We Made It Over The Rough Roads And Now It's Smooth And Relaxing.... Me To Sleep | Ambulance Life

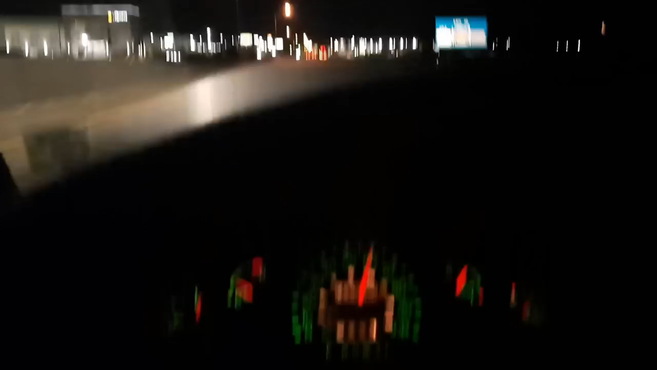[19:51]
This stretch has been under road construction for the last four years. This is the first time that I haven't had, like, had to shift lanes with cones and stuff. But they're still not done. This road still needs some repair.